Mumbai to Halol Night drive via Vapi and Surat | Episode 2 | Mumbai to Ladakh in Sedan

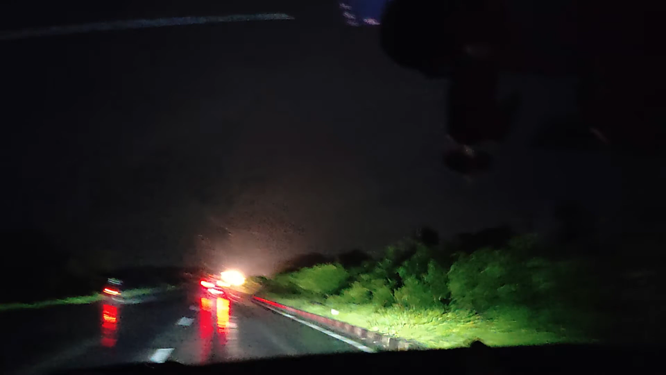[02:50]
वो ऐसा बता रहा था कि एड़ गंटे का ट्राफिक है अब देखते आगे जागे पता चलेगा जब हम लोग तो बहुंशना एक टास्क है फेर उसके बाद मुझे लगता नहीं कुछ दिफिकल
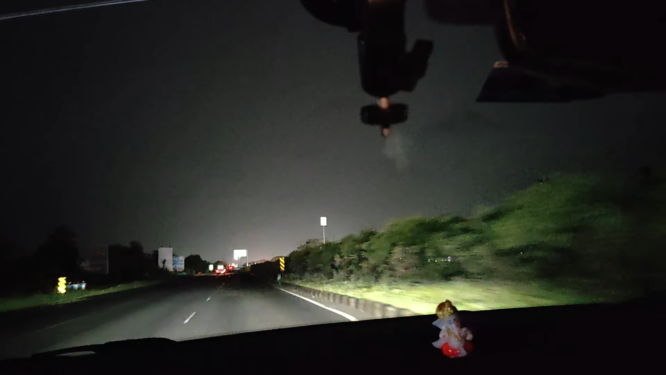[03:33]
पोटोल्स बहुत इस रोड मैं तो पोडोल बचाने के चक्र मी यह पिर इवाइडर और कार्ट था ना रोड में डिवाइडर आगे होग पेच में इनीवेज देहन से चला ना चाहिए क्षब चलो है डाल कि अगुछी है। अगुछी ऑफ़ समय हम्हुसाब है। दो अगुछी हमारी के बत्या नहीं हम एप सुछी सब्सक्स करने भी टो करता है।
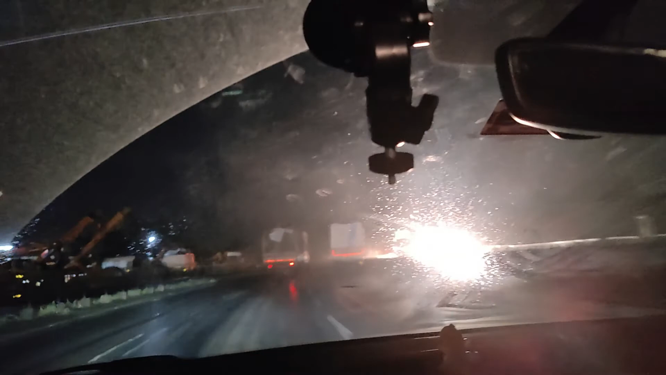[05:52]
थर्टी मिनिट फास्टर था तो बोल रहे है कि कभी एक गंटा बताता है कभी दो गंटा बट कोई गारंटी नहीं रहता है तो यस वे बिल टेक दाइवर्शन एंड टेक दिस प्लासा वाला रूट
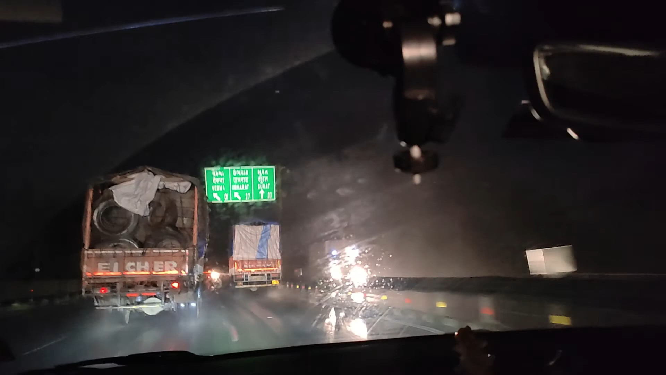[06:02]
कि कि आगे को एक ब्रीज टूट गई है तो उन्हों ने बोला कि यह ऐसे जो ब्रीजेज आम बे क्रॉस कर रहे है इसका तीसरा ब्रीज बे हमको नीचे
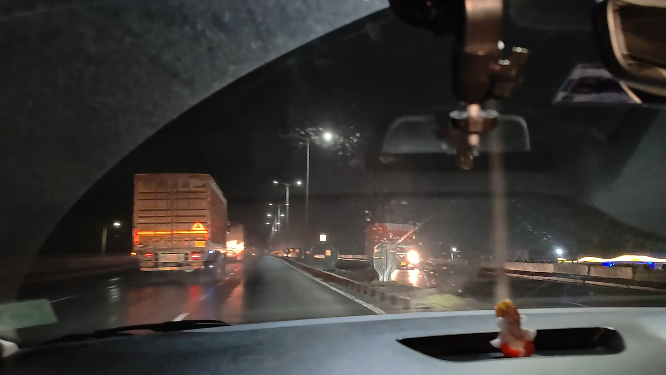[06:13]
से टॉन लेना रहे है तो हम सिटी के तरफ से होते हुए डाइवर्शन लेते हुए सूरत की बट बड़ेंगे तब हमन तो हमने सोचा कि नीचे वाला ही सही रहेगा ना इम
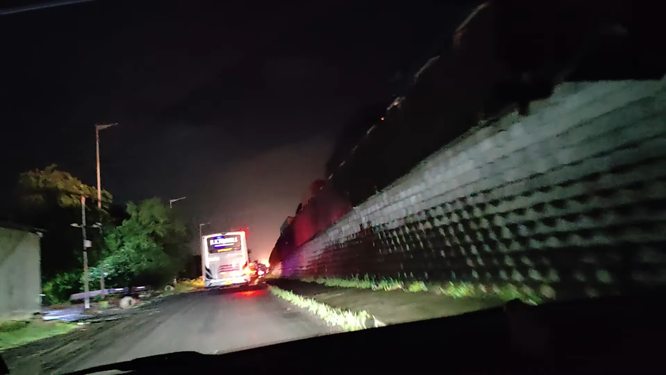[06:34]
प्लैनिंग तो फॉलो दिस बस क्योंकि यह लोग देखो रूट में रेगुलर है तो यह बंदा अगर जा रहे कहीं तो उसको मालूमी होगा सही रस्त है यह फास्टर शूट कॉन सा है देखो का इस क्या ट्राफिक है